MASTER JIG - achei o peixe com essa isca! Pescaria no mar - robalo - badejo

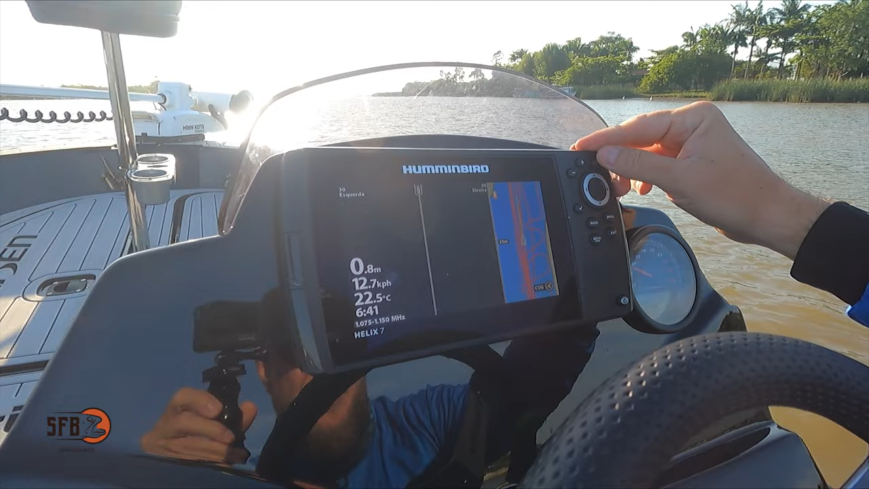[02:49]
On screen: depth 0.8 m, water 22.5°C, speed 12.7 km/h
Ó. 0,9. Então se eu pular na água aqui, dou pé. Tá na cintura praticamente. Então, ali na barra, ontem,
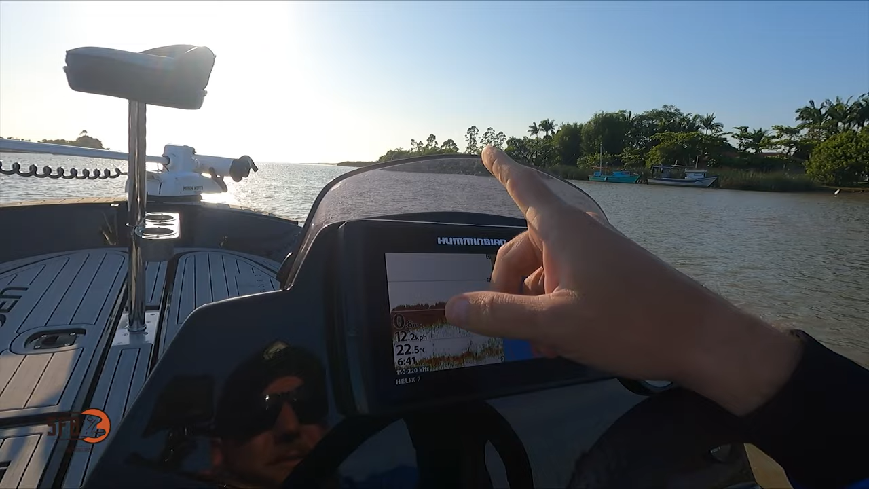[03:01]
On screen: water 22.5°C
com a maré mediana, tava dando 1,1, que é o que tá dando agora aqui. Ontem a maré tava mais alta, tava dando 1,1. Muita informação, muita informação, muita informação.